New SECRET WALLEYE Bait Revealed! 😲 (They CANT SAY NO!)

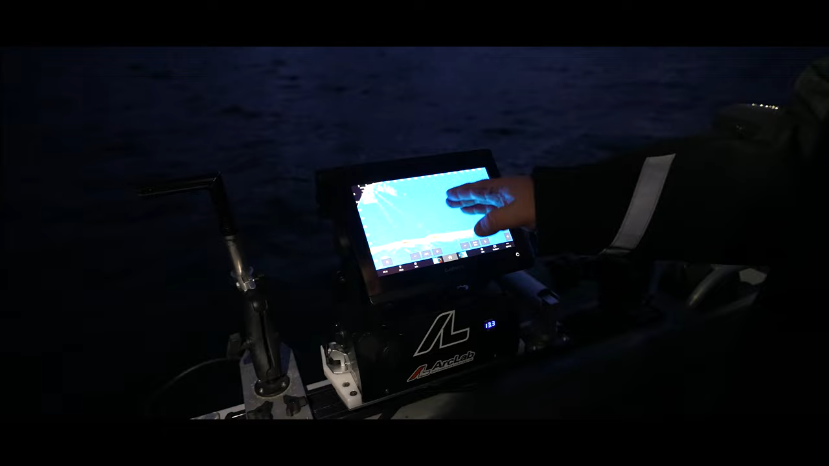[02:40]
I don't mind having a lot of distortion while I'm looking for fish.
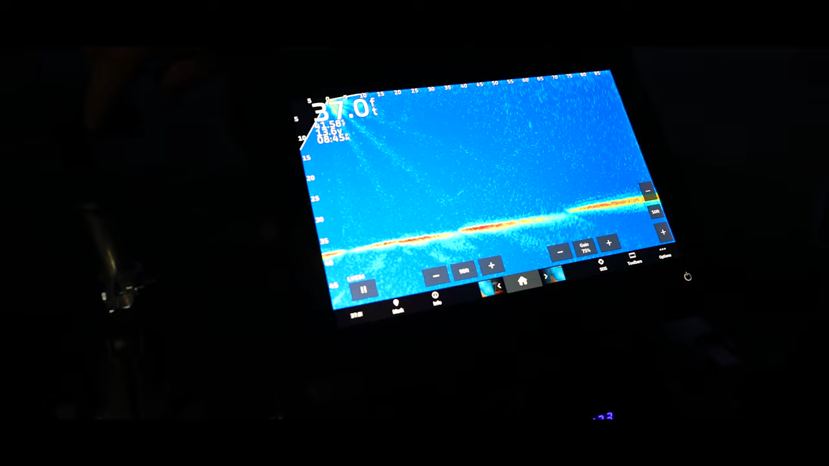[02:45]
And once we find the fish, oh, there's something suspended there. Where is it? Right there. Big suspended guy.
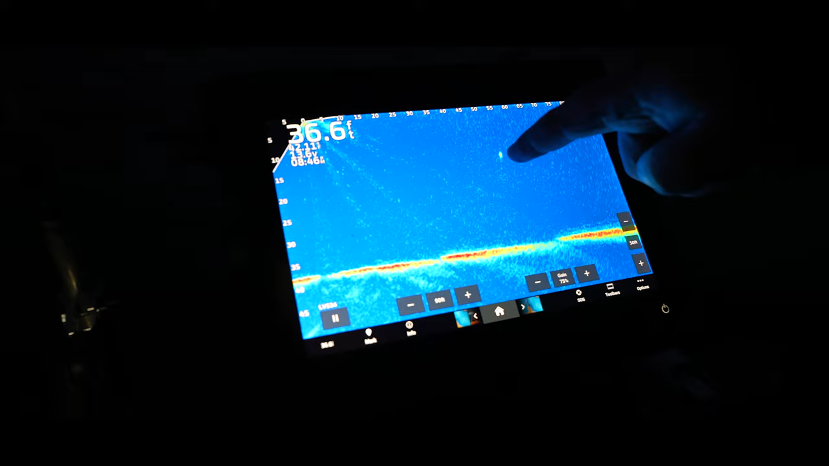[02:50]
On screen: depth 36.6 ft
But once we find the school of fish, I'm gonna lower down the gain,
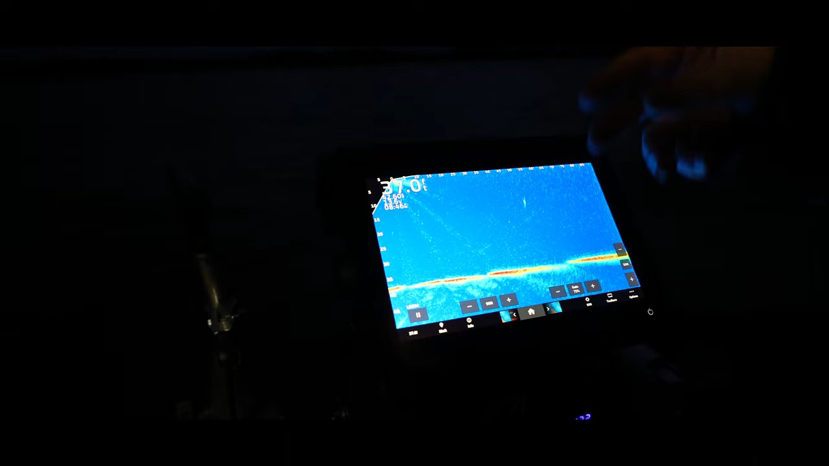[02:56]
clean this up so that way I can put this down in the bottom screen for you guys to watch too.
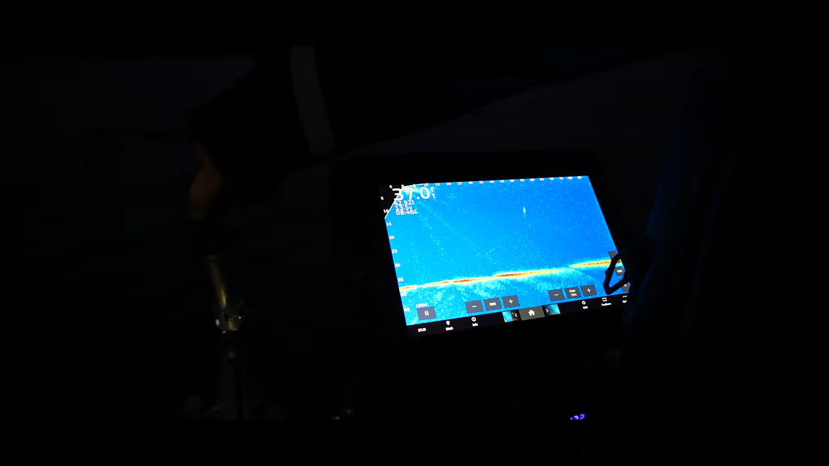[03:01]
So we'll be back in a minute while we set up, get some other camera gear going, and we should be on to fish shortly. First spot. What's that? Yeah, first spot was a freaking bust. Absolutely nothing.